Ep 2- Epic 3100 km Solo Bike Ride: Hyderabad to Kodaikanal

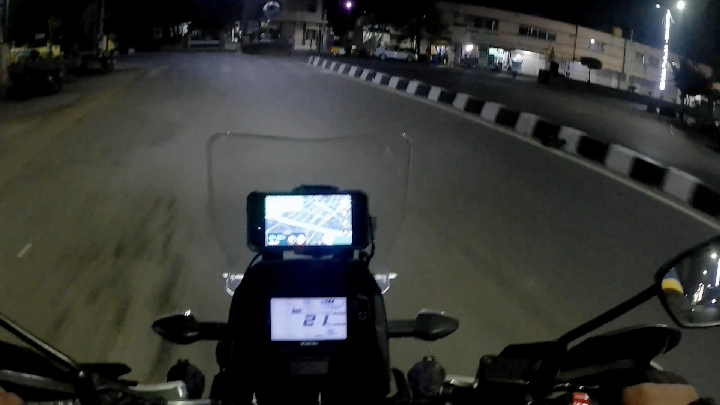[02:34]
Probably U-turn ही नहीं, okay, U नहीं, इधर ही बता रहा है।
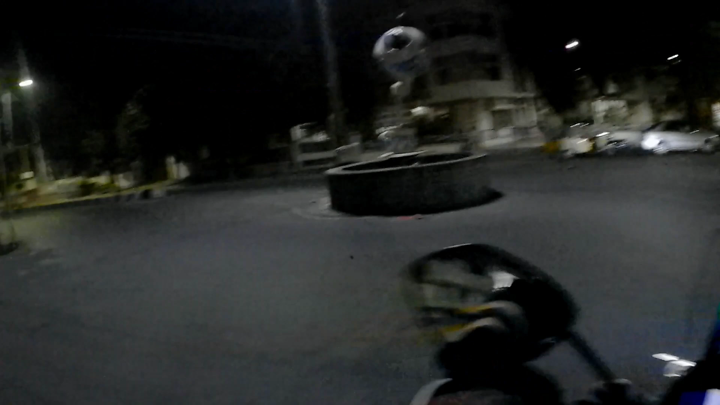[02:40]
Okay, correct. So चलिए जी, all set.
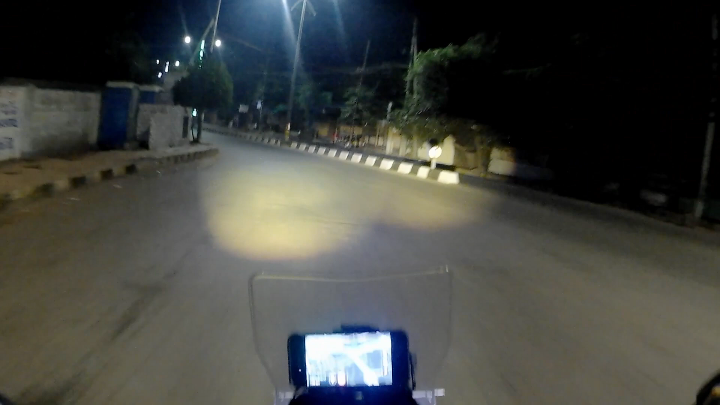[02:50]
शहर में लाइट का थ्रो देखें कैसा है। स्ट्रीट लाइट होने के बावजूद भी लाइट का थ्रो ज़बरदस्त है। ये हाई बीम, मज़ा आने वाला आज इस लाइट का, जलवा ही अलग होगा। इन जस्ट 5.6 किलोमीटर्स वी आर गोइंग टू मर्ज टू नेशनल हाईवे 44।
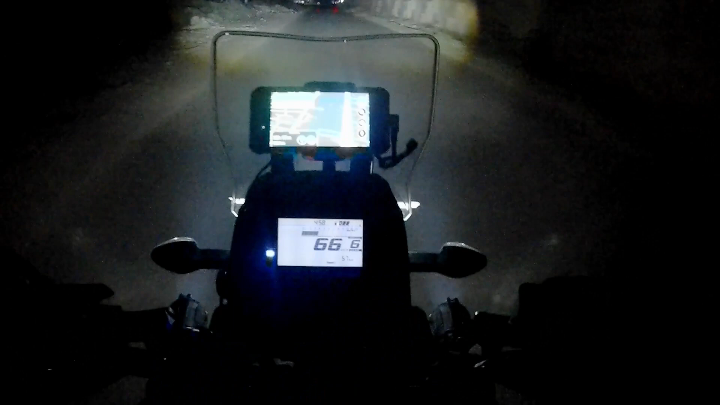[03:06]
राइट हैंड में देख सकते हैं मेरे, नेशनल हाईवे 44 है।
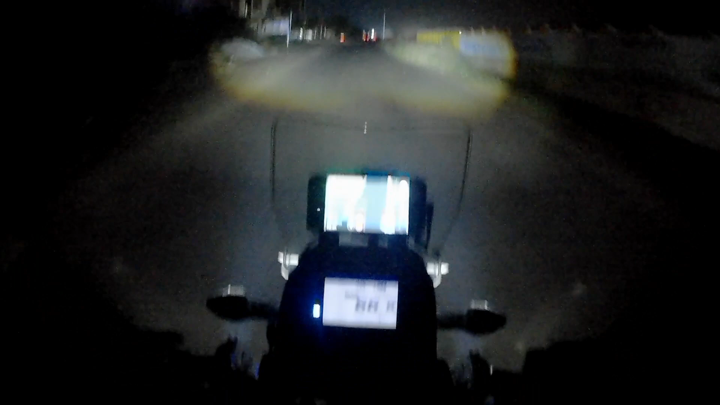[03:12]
सो हेयर वी आर मर्जिंग।
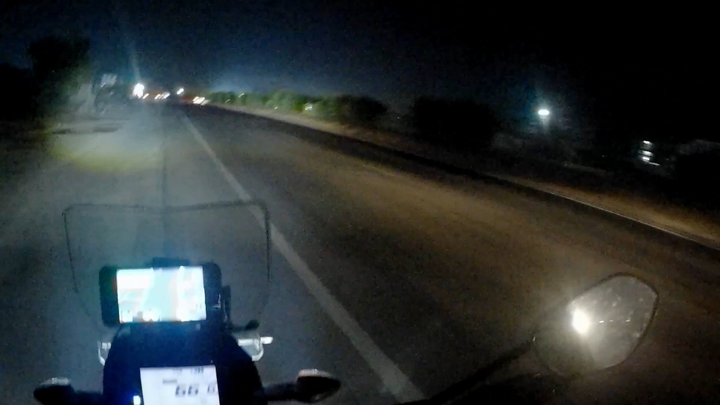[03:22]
Officially we are on National Highway 44 now. Let me give you my honest review about this HJG headlight fog lamps, HJG fog lamps. So this has made everything different on the road at night. So let me switch it off and let me show you what I can see here. Nothing I can see here.
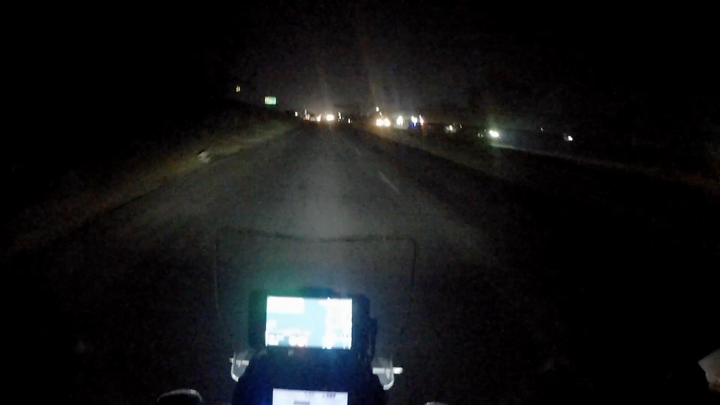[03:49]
And when your vehicle is approaching from the front with high beam, you cannot see anything further.
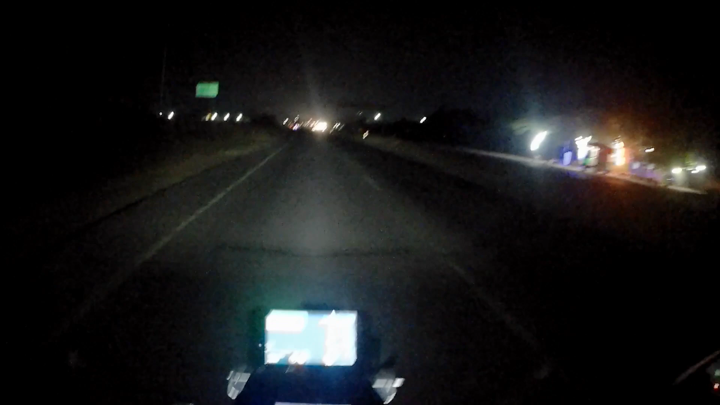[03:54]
Once you switch it on and you see what is the difference on the road, like whatever the high beam, low beam is coming on me directly, it is not affecting me at all. I can see clearly. So this if you are a long tourer and you travel at night also, believe me, this is a must buy thing for you. Go for it, I would say. So let us break our mission 750 kilometers of today into small objectives.